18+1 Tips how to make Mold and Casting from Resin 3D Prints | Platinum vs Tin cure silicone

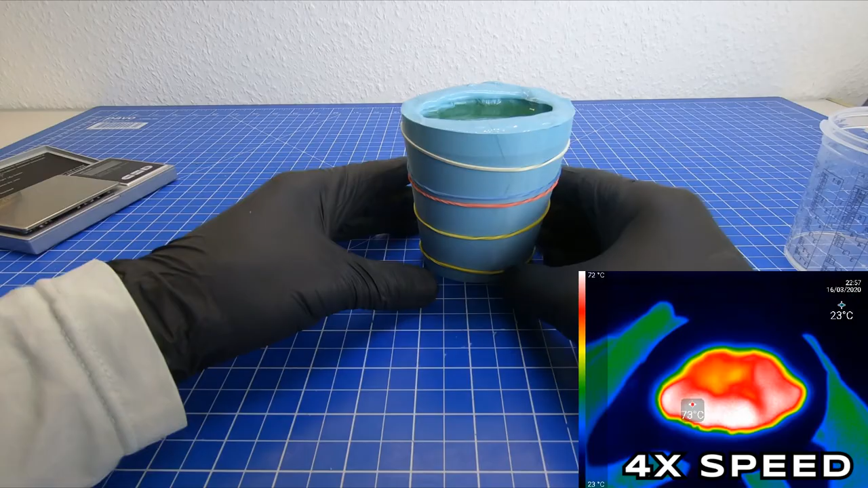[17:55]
On screen: scale top 72°C, scale bottom 23°C
again the magical curing process you can see that it starts from the middle
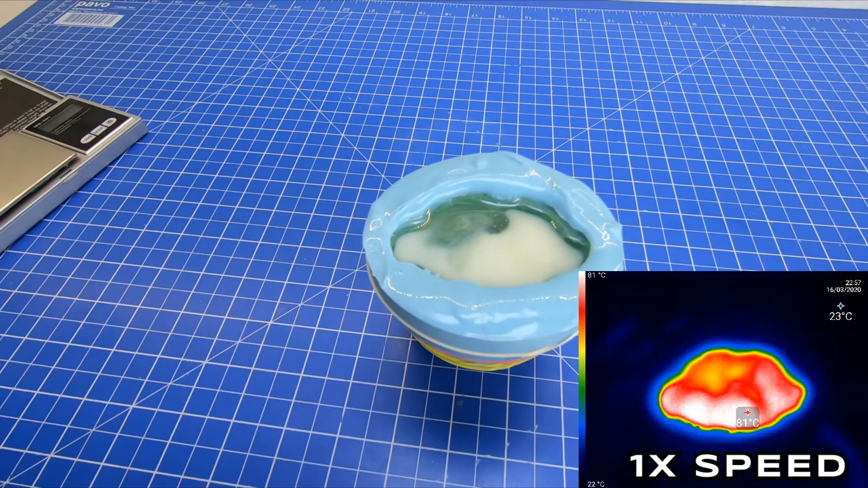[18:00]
On screen: scale top 81°C, scale bottom 22°C
and then the temperature is rising above 100 degrees celsius so it's not really something that
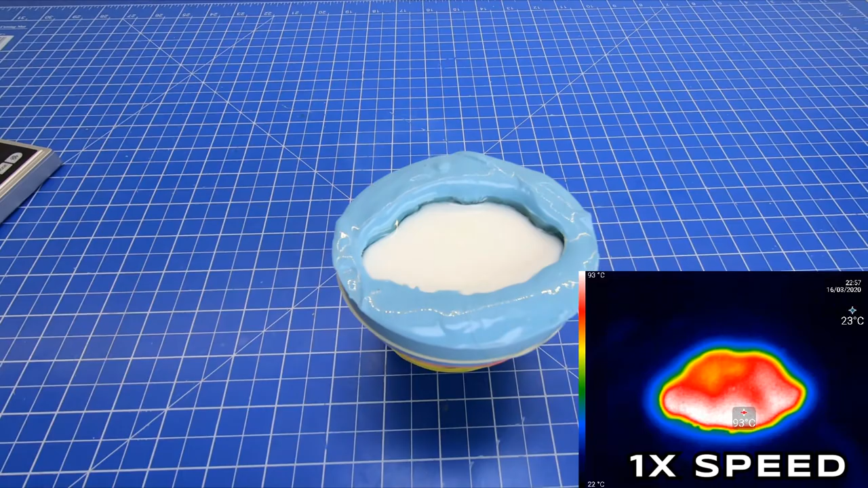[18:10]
On screen: scale top 93°C, scale bottom 22°C
you want to touch or spill on your skin or your trousers you can get serious burn injuries from it
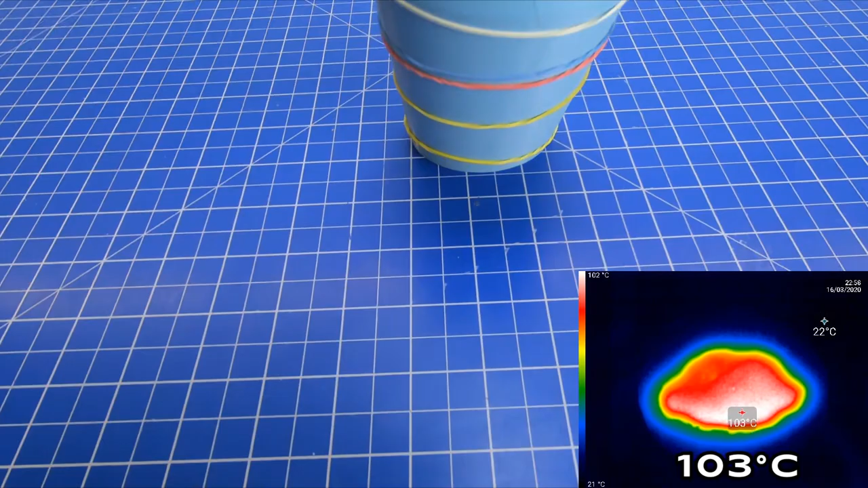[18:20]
On screen: scale top 102°C, scale bottom 21°C
this is clearly an exothermic chemical reaction which helps to set the uratin
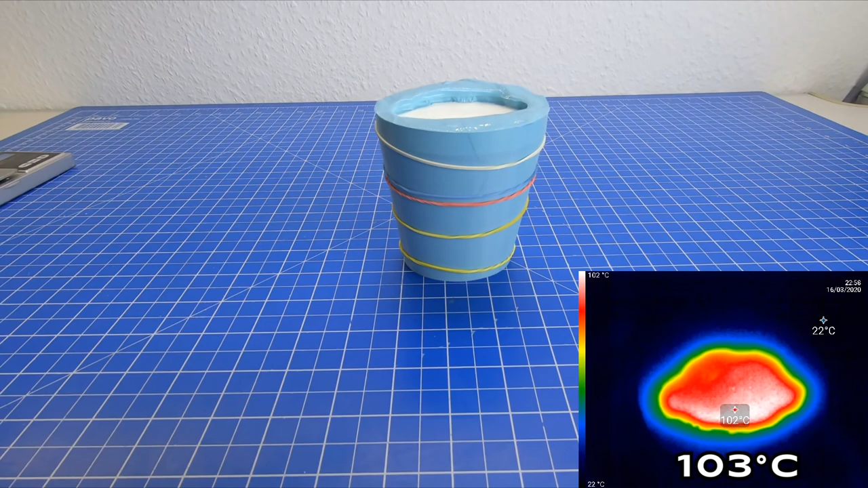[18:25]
On screen: scale top 102°C, scale bottom 22°C
resin and that's why the sides of the resin cures later
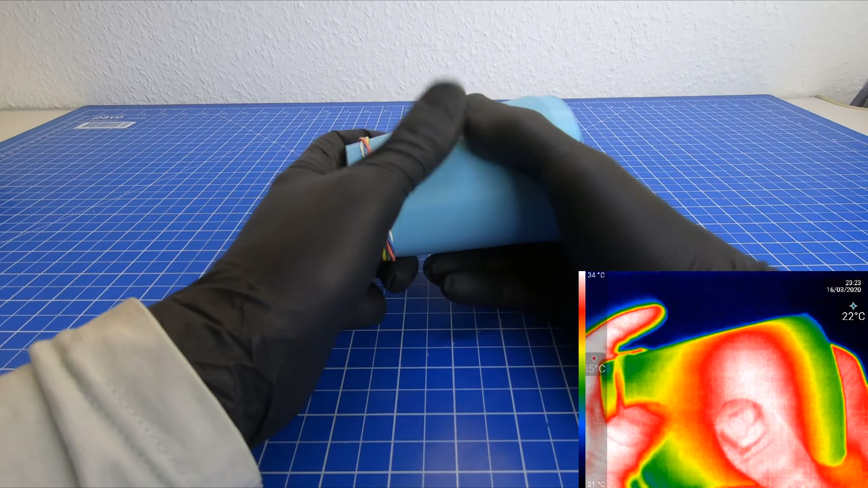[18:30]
On screen: scale top 34°C, scale bottom 21°C
than the middle because there is a colder area after the casting
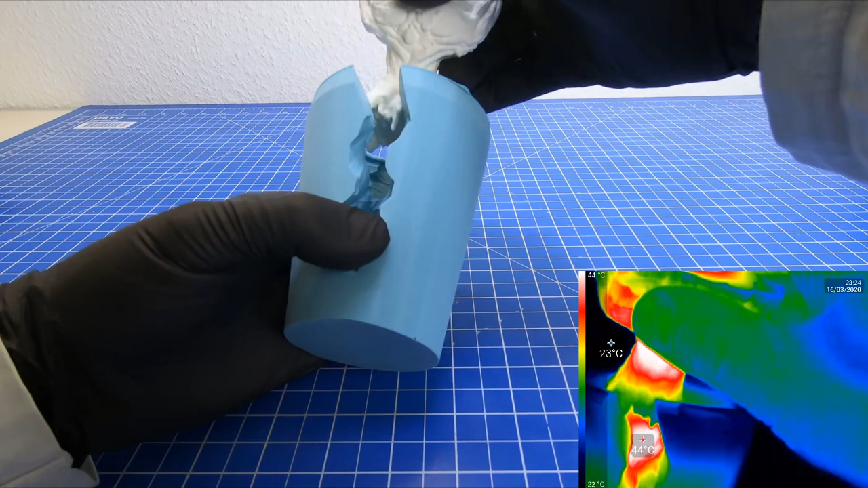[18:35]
On screen: spot 23°C, scale top 44°C, scale bottom 22°C
cool down around 50 degrees celsius we can take it off and
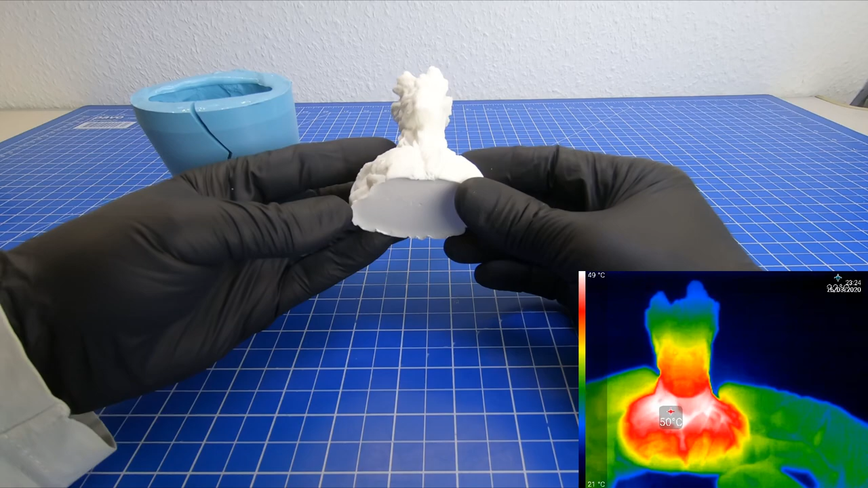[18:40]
On screen: scale top 49°C, scale bottom 21°C
then you can see how does it look in a thermal camera like the predator and here is the end results it's not perfect but i'm happy with it and i